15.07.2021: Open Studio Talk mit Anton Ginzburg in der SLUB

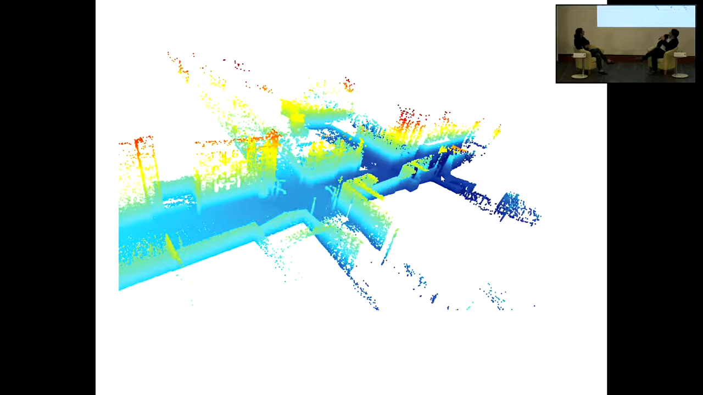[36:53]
So it's a 3D technology. And we use the kind of machine learning to use the kind of like to utilize the video textures